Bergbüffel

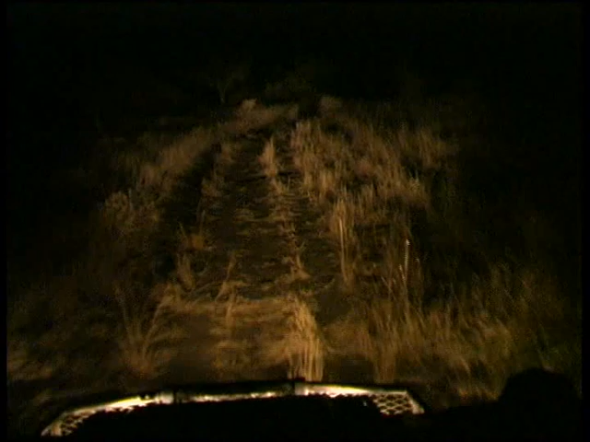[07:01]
In der Dunkelheit verlassen wir unser Basiscamp und den Luxus von großräumigen Wohnzelten und Longdrinks am Lagerfeuer.